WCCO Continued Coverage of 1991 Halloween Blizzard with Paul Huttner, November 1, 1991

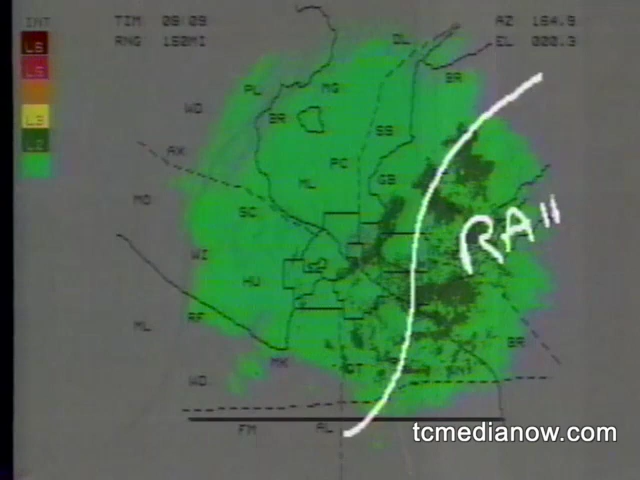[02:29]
There's some sleet mixed in as well, and that would be western Wisconsin over into the southeast metro. Now, the heavier snow is right here through the eastern metro, where you see that darker green.
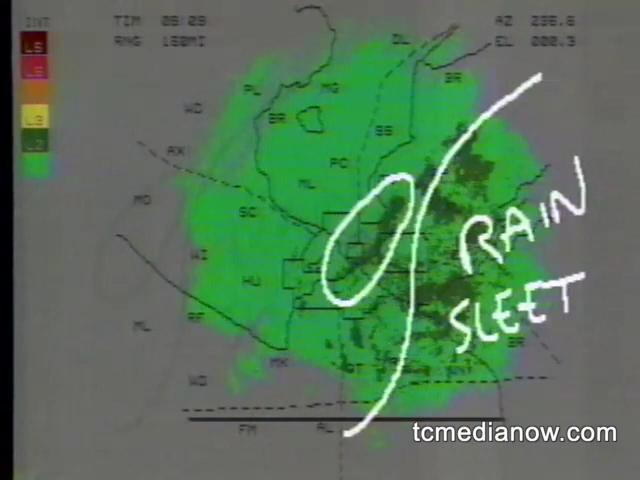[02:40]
That indicates moderate to heavy snowfall at this time, but this whole area out here, still getting some heavy snow as well. And the main thing, the winds are starting to pick up this morning.